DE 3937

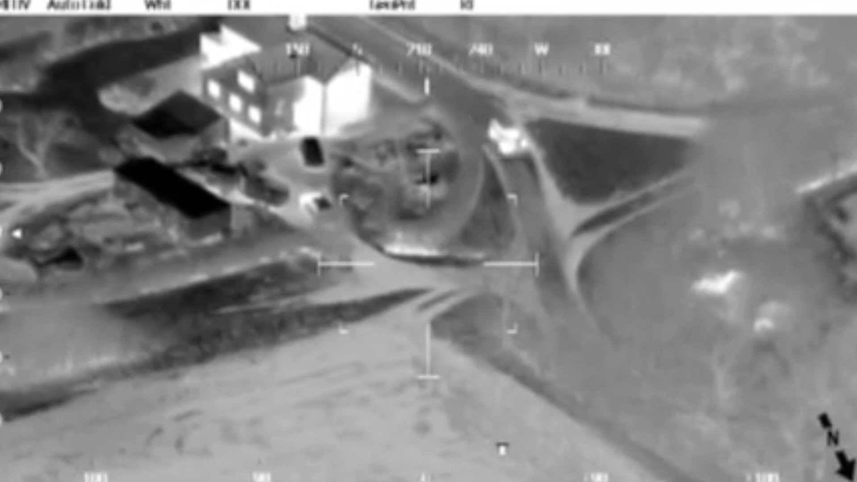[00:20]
einer Wärmebildkamera hat ihn schließlich gefunden.
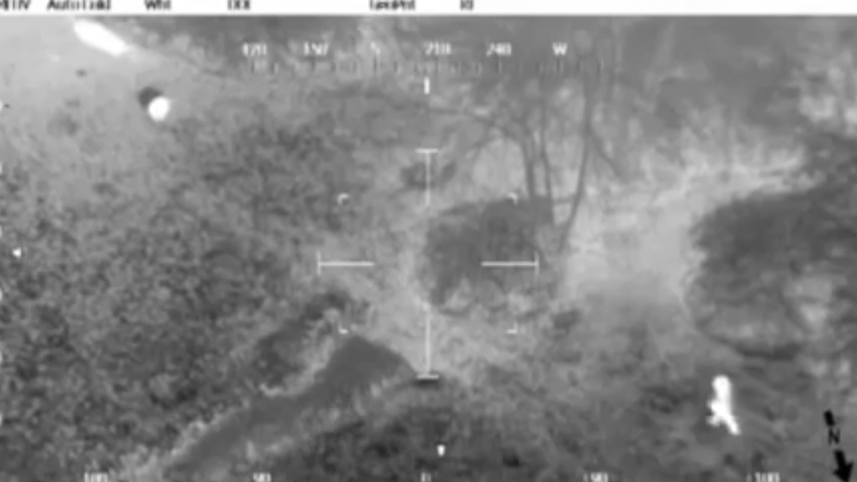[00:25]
Auf ihrem Video konnten die Retter sehen, dass der Labrador treu neben seinem Besitzer ausharrte.
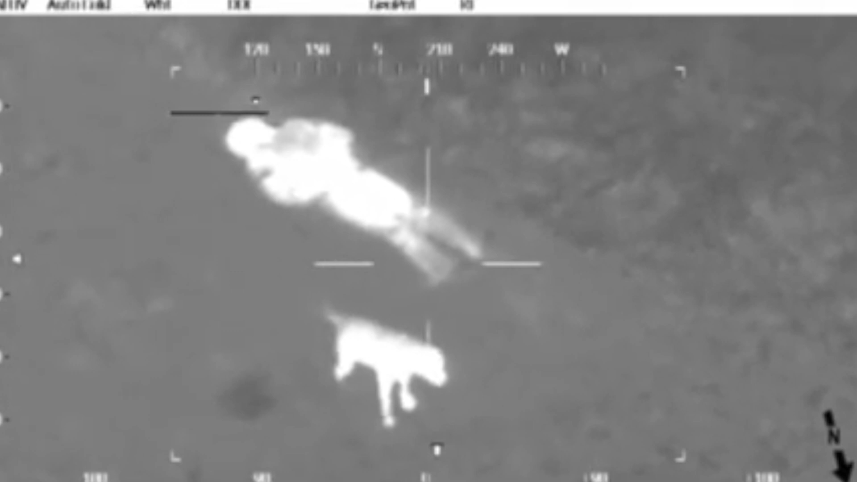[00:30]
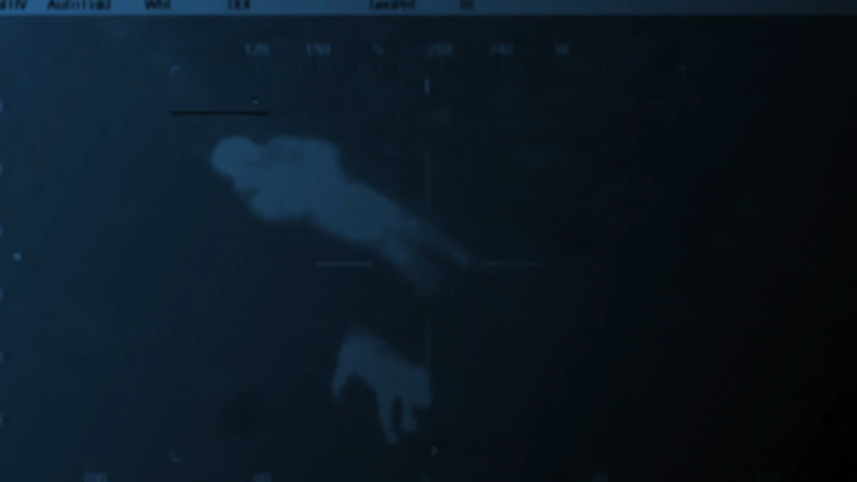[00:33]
Ganze sieben Stunden lang wich er seinem Herrchen nicht von der Seite.